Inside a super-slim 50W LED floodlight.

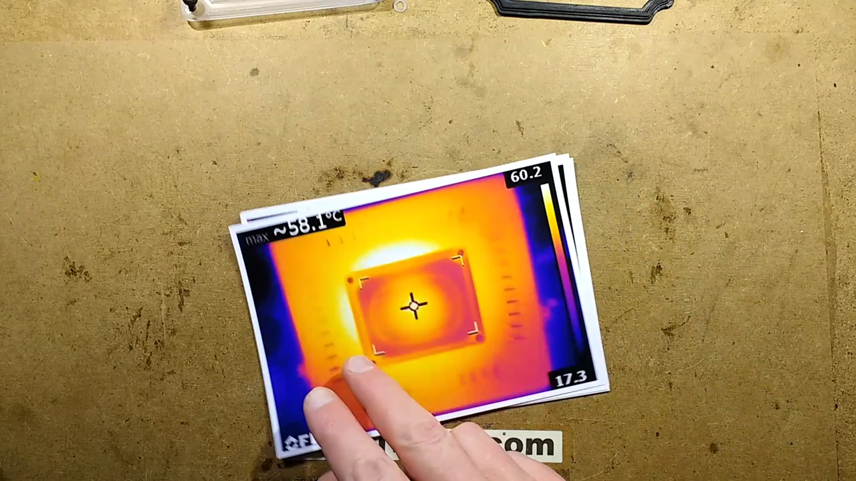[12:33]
On screen: max 58.1°C
This is the front of the light And it came up to about 58 degrees celsius Actually probably close to 60 In the sort of hot spots Around the side
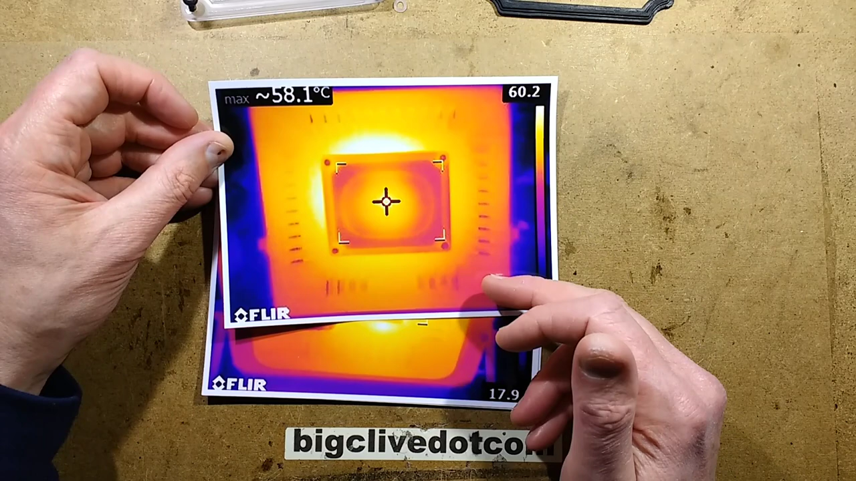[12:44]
On screen: max 58.1°C
The temperature The temperature Monitoring happens Within these little This little box
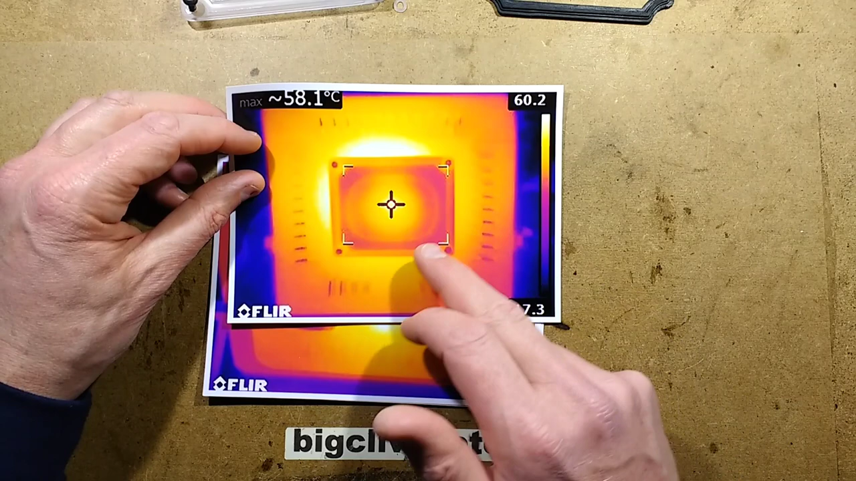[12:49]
On screen: max 58.1°C
area So you can zone it in The cursor will automatically Go to the hottest part The back of the case It's a bit disturbing It goes up to about 70 degrees celsius And that means that this Plastic flex I mean I'm pretty sure This flex is just Ordinary pvc
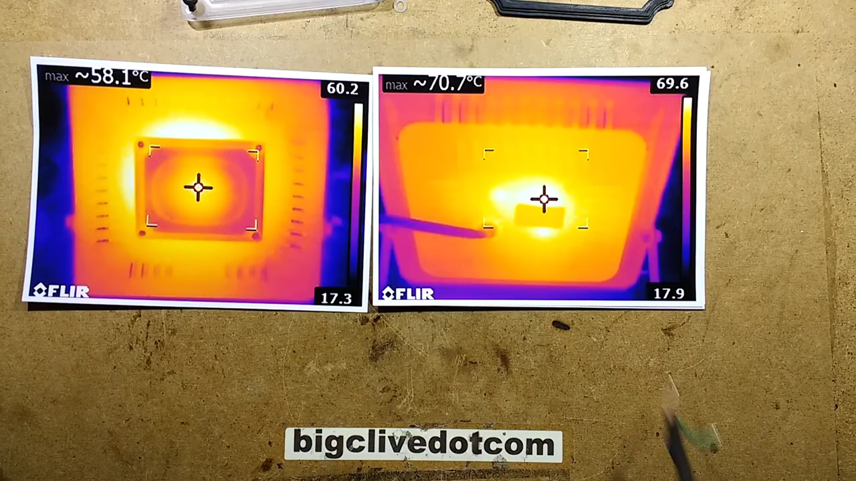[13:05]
Does it have a temperature Retone it?
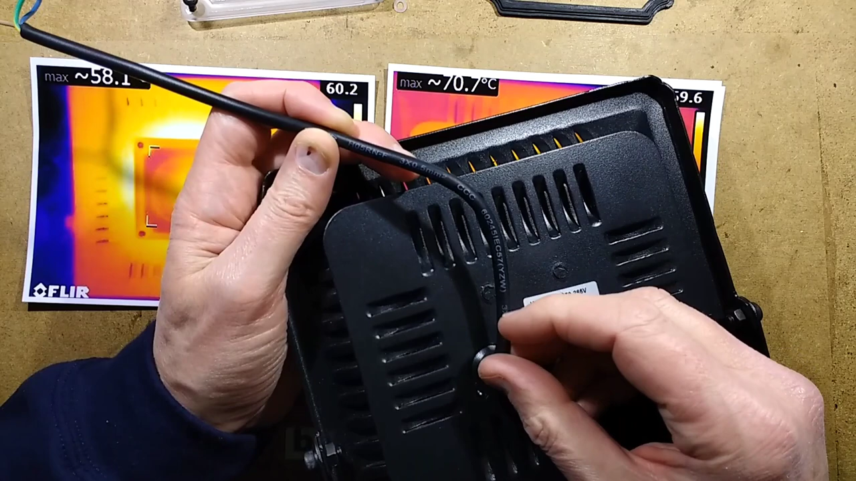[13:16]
That's not bad Right
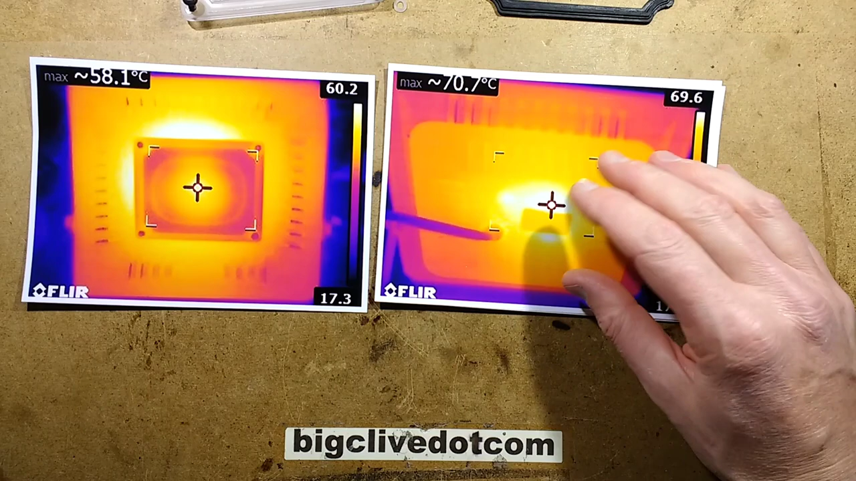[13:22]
It's got the flex Coming in the back Here through that little gland And also notice Well we'll take this Completed bits afterwards I'll rip this out
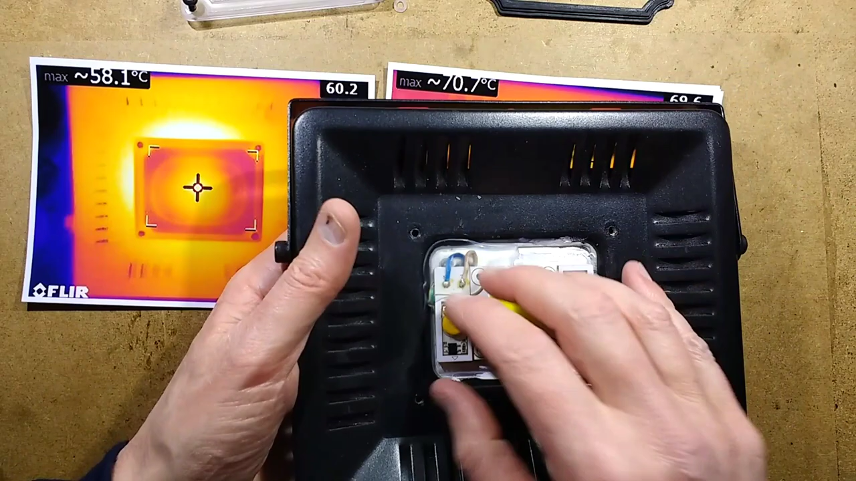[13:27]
The front of it The LED Now notice It's only got three fixings And then the cable Comes in under here So they've only used Three fixings And you can see
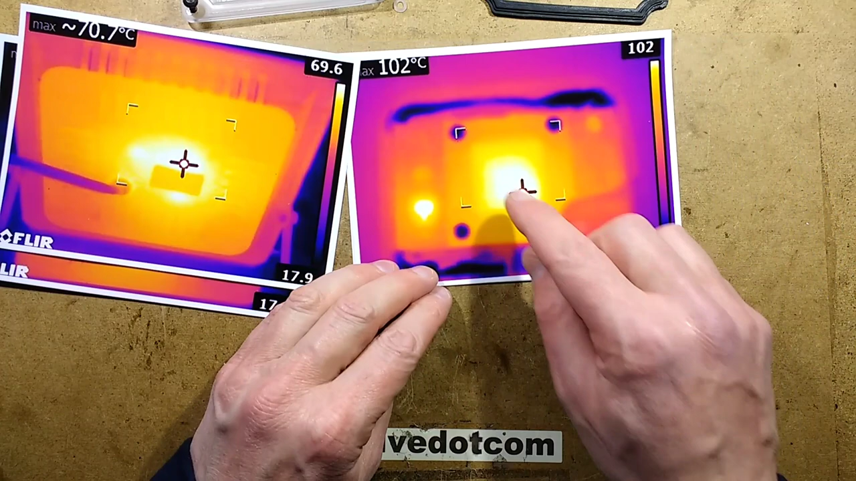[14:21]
Area without a screw The chip Has a position For a screw But it's not used there And there is a bias In the heat to it Towards that side Suggesting that Because it's not Clamped down At that side And you can see The screws are actually Having a positive effect And you know Helping take that Heat away Because they're Much cooler Well relatively cooler They are quite cool Actually That is very much Representative